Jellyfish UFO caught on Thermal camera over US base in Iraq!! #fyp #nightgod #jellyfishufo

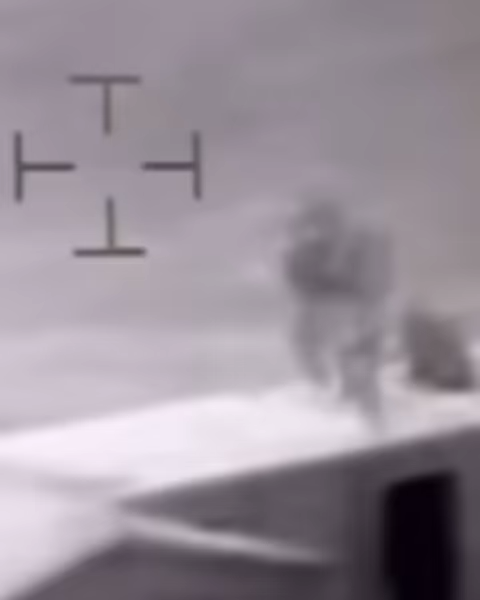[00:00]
All right, y'all knew I couldn't ignore this.
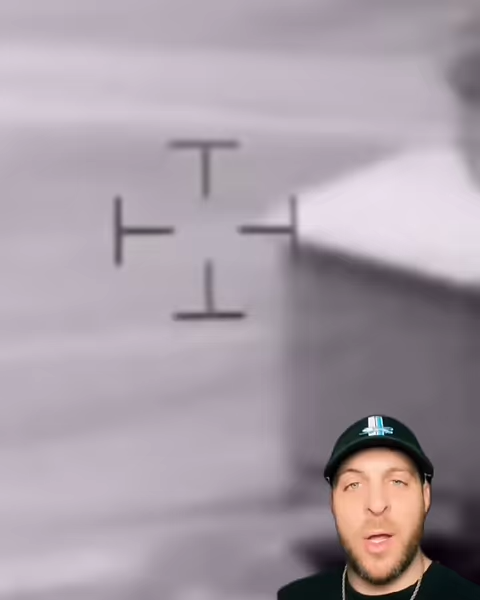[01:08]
Check it out. A former U.S. Marine Corps analyst disclosed the haunting presence of this jellyfish UFO over an Iraqi military base for years.
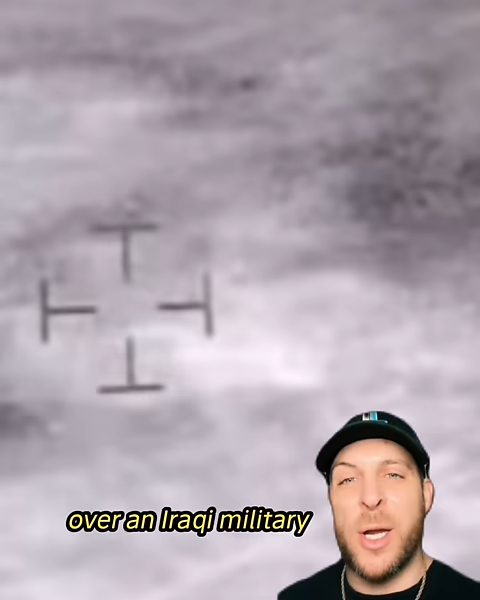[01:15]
The leaked footage shows the craft with dangling appendages visible only on infrared cameras.
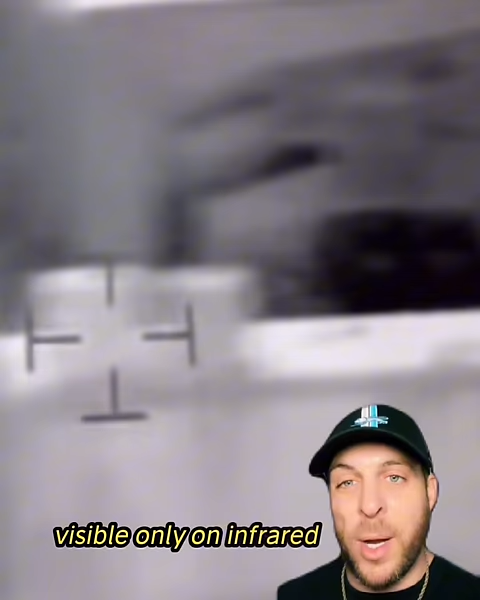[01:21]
This contributes to a range of military UFO incidents involving cube-shaped
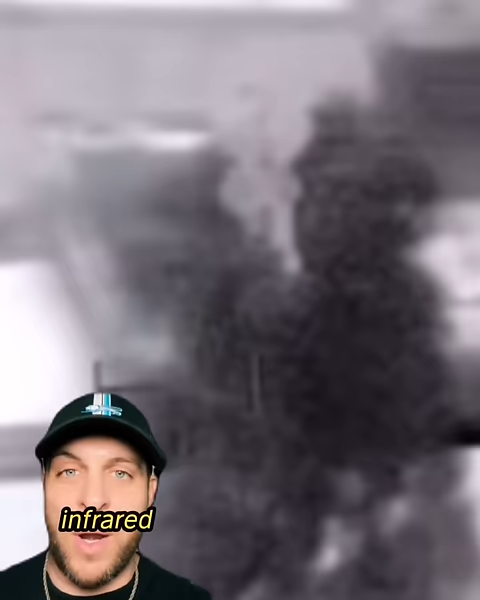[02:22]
The leaked 2017 infrared video was shared with Konkoski by fellow U.S. Marine Corps personnel upon his arrival in 2018.
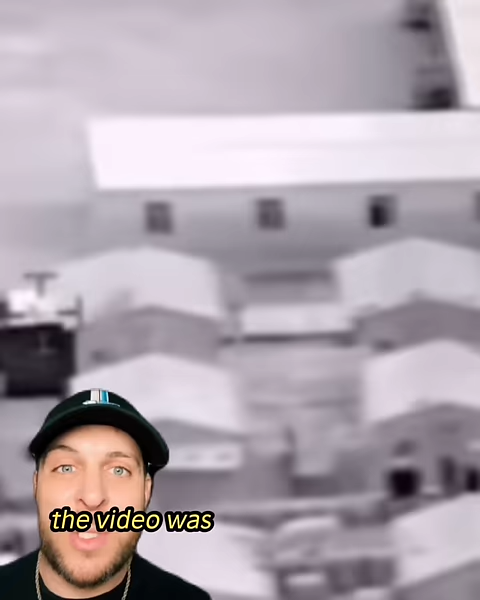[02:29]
According to him, the video was captured using an aerostat, a blimp-like craft equipped with cameras and sensors to detect potential threats over the base.
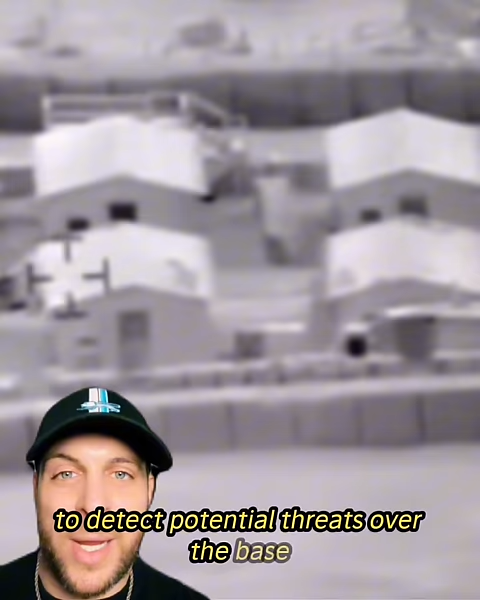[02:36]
The tethered aerostat radar systems used by the U.S. military serve various purposes such as countering drug traffickers and conducting reconnaissance.